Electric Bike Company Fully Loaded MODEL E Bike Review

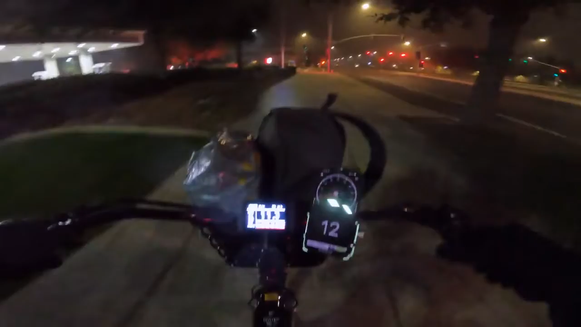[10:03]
i told you i was gonna use the basket and i filled it up i'll tell you that i hella filled up this basket um one thing i noticed uh turning if you notice right there uh
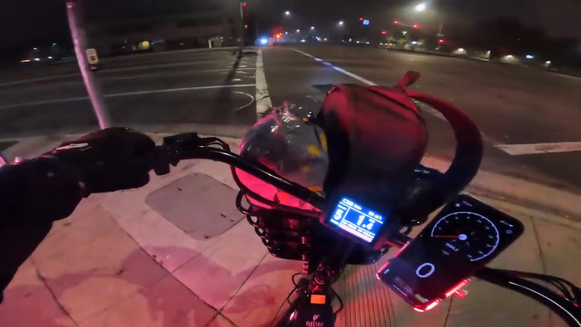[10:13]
i have so much stuff that the handlebars the cable management the brake reservoirs at the top they're hitting my bag so if you do overload this basket you can't turn as sharp as it used to
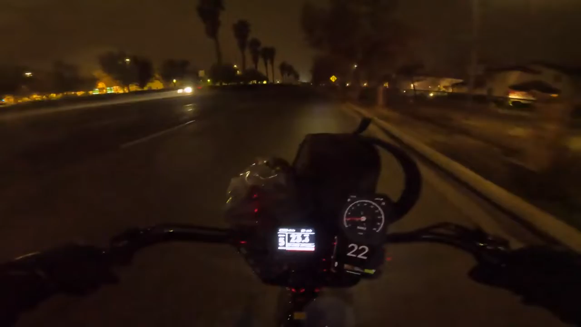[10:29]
and uh now i get to kind of see how this light looks at night i'm trying to get in like a really dark spot like right now without that car coming over the hill but i mean i guess it's the best i'm gonna get i might be able to check it out later in a darker area but um i mean so far so good i mean it doesn't look too bad it's still not very bright i would definitely want something brighter i mean hopefully you guys can see that because i do have a bunch of stuff in my basket i feel like et right now phone home but yeah can you guys
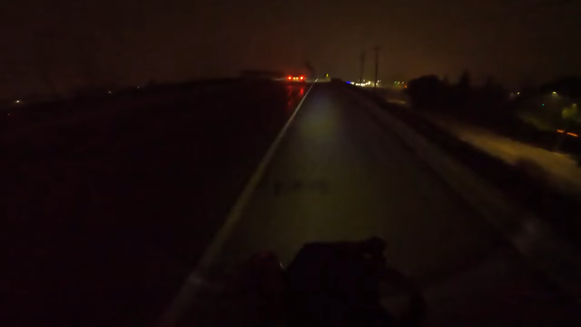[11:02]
see that light kind of stand up for you guys it is definitely better than the one that comes on this bike from factory if you do not get the basket i will say that but i will say you still might want to get an aftermarket light um you can get some cheap ones i mean i have a 50
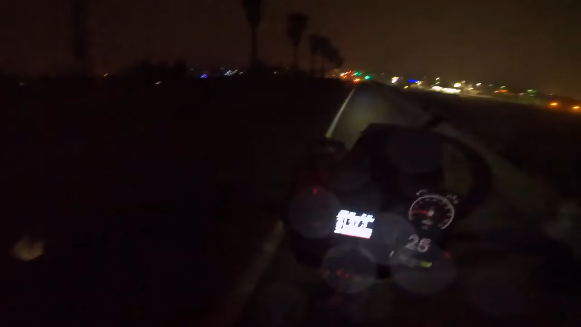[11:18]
one i love it to death and it is it is bright bright you know it feels pretty nice to get off of work and be able to throw my backpack with all my goodies without having all my actual back weighing me down because i do have back problems i was out of work for uh
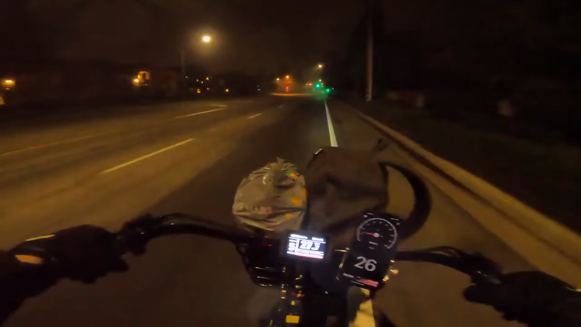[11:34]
a while nine months because i uh pulled a lower disc in my back i was supposed to have surgery but i just kind of worked through it and um it
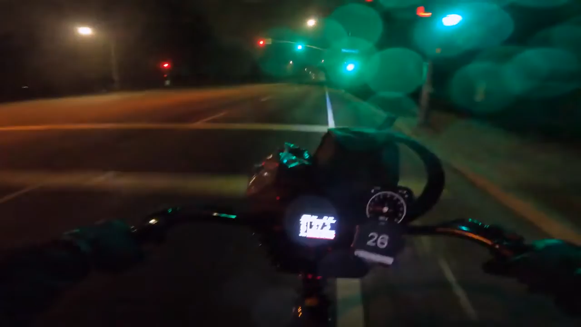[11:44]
feels really nice to be able to just have a basket on this bike one thing i didn't mention in my review
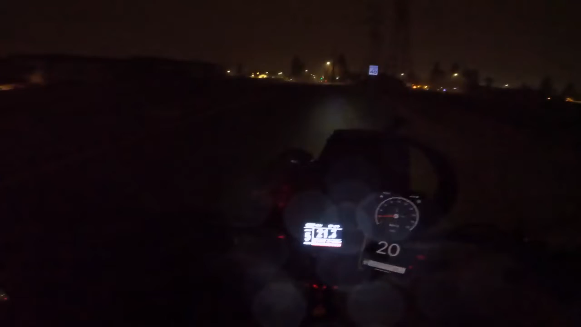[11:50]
video that i've noticed on this bike is when you're coasting like you're on it and then you get up to say like a stop sign or whatever and you just kind of roll and let off the gas and then you go to push the gas again or the throttle i should say um it has like a a second delay so you push and hold it and there's no power and then it slowly like comes on so it's not like instant i mean that honestly might be something to uh save the motor the gears in there something like that there's a street up here that we
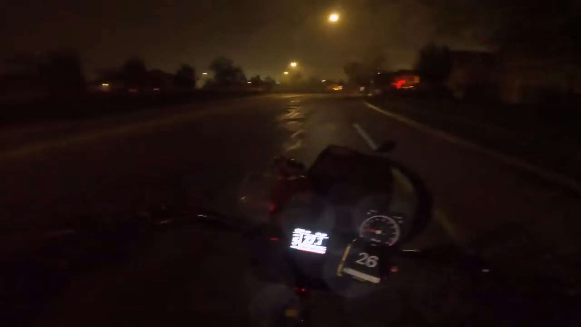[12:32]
get all the stuff just get at least get the basket because it comes with a better headlight than what you get on the bike if you didn't order the basket i'm hoping my candies on the side don't fall out they're looking pretty close stay in there jolly ranchers i think they're what are they jolly ranchers or something i forget all right i'm gonna go on the road i got a car behind me but hey i made it i made it made it made it oh
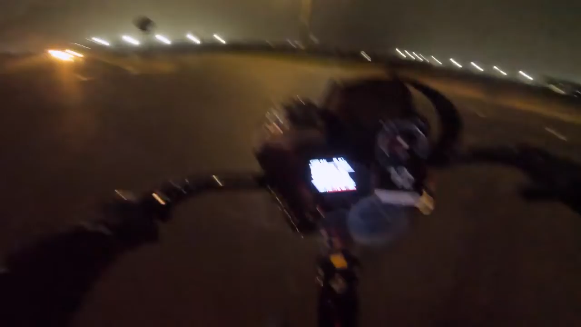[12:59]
what was that i don't know what that was ran over something or something came loose
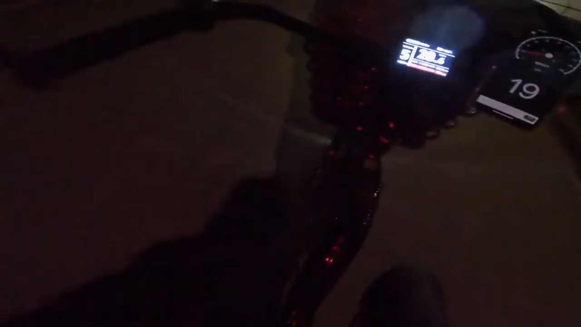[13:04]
yeah i have no idea
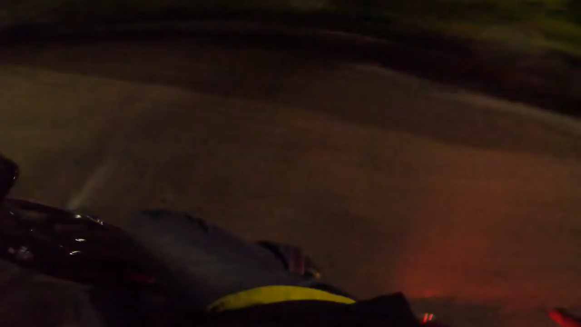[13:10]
oh whoa whoa whoa whoa some bumping train right there hey my stuff is still in the basket we're good we
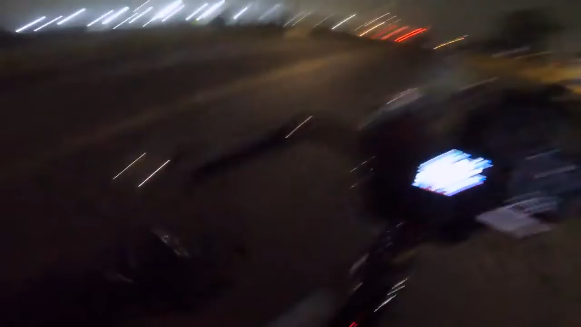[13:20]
are good to go the fender is still on there also i really don't know what that noise was i apologize again if there's a bunch of mist all over my gopro and you know what i passed the spot after i thought i lost something on this bike i passed the spot i was gonna check for this headlight to see how it was it's like i said it's not bad i'm gonna end it with that the light's not bad i would just highly suggest getting an aftermarket headlamp if you get this bike without the basket